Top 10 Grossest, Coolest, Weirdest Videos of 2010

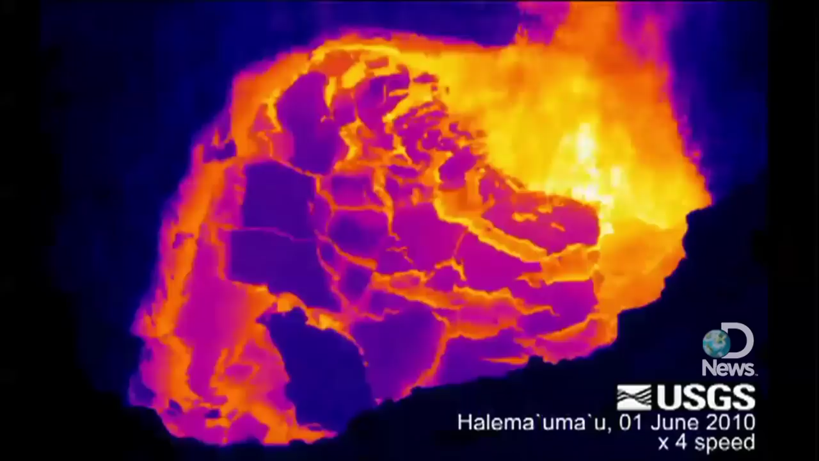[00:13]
Even cooler, volcano lava flows observed in infrared thermal imaging.